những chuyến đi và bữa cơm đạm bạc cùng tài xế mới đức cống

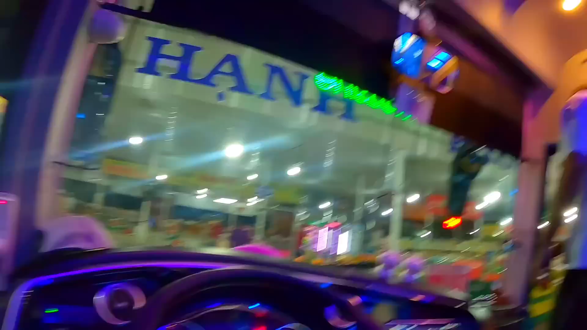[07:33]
Giờ mình đã thấy trạm dừng chân này cho khách ăn cơm các bạn ơi. Mấy giờ tới luôn. Thôi vậy tất cả cơm nước đi rồi đi nữa nha.
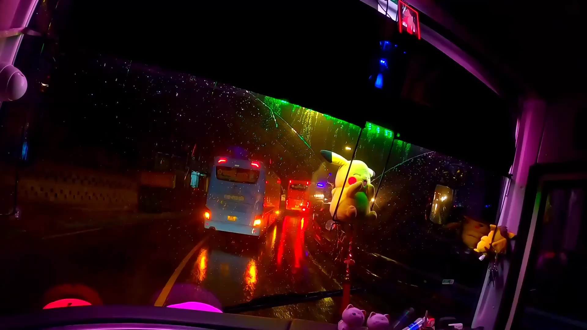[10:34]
anh xe công anh lết quá trời luôn, giờ kẹt đèo. Bên bên ngoài thì mưa rất to lớn luôn.
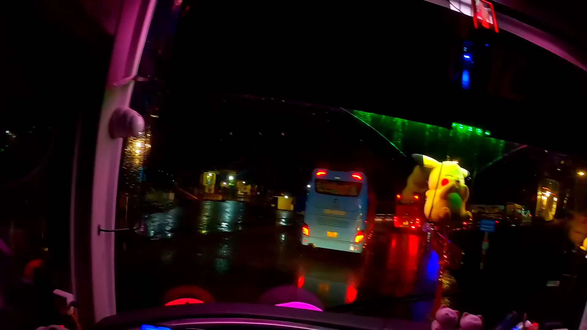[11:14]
Công nó bị chở quá nặng nó bò, mà anh em cũng phải bò theo luôn đó, nó chở. Bên ngoài thì mưa giông quá trời luôn, giông gió.
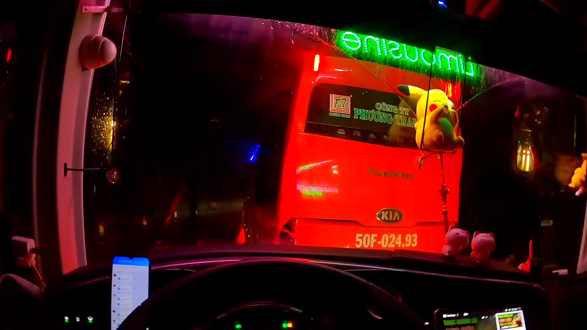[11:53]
Trời mưa luôn, giờ kẹt xe luôn nè, kẹt xe giữa đèo giữa trời mưa luôn rồi. Giờ đi hết được luôn. Đó, giờ xe lên cũng được mà xuống được nè các bạn. Giữa đèo Bảo Lộc luôn các bạn. Bên ngoài mưa giông ghê luôn kìa, quá trời giông luôn.
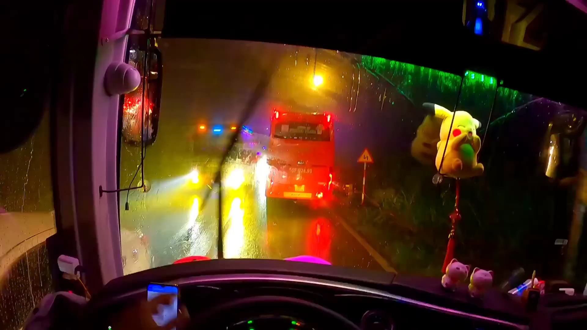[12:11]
Quá trời, bên ngoài vừa mưa mà vừa kẹt các bạn. Sương mù nè, quá trời sương mù luôn.